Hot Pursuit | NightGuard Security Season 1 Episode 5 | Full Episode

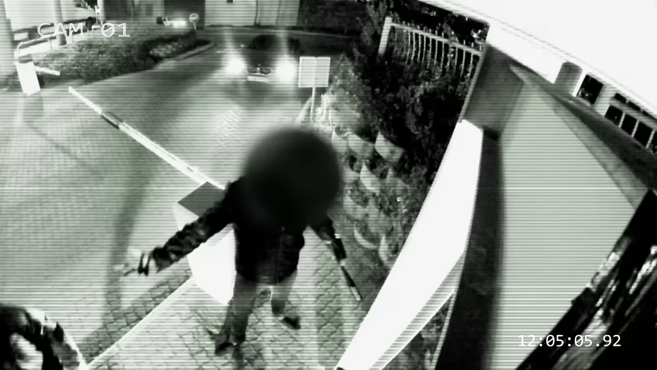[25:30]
Come closer, Yeah. But come right in there like you're Backup was dispatched, and we were the first car on the scene. Myself and Zane arrived, and one of the guys had a baseball bat out. Zane was first out of the car.
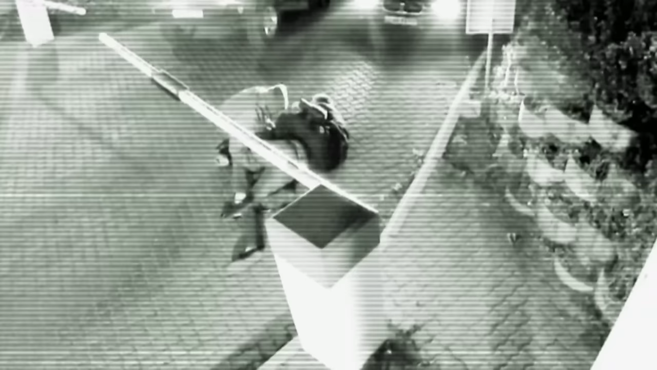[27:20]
And eventually he ran out of steam and gave himself up.
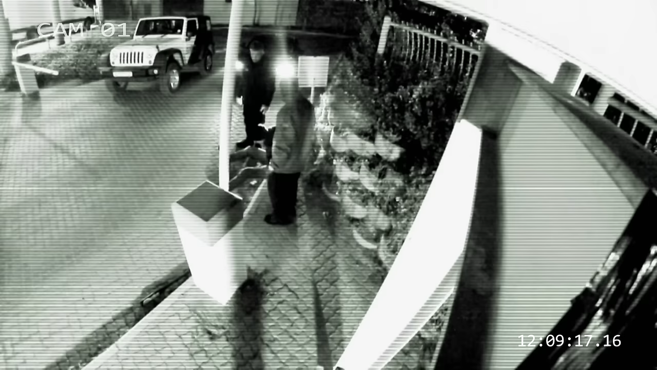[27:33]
So we arrested him and dragged him back out of the complex. We still have no idea what these two guys' problem was or what they were trying to achieve. But they're going to think twice before picking on security guards again.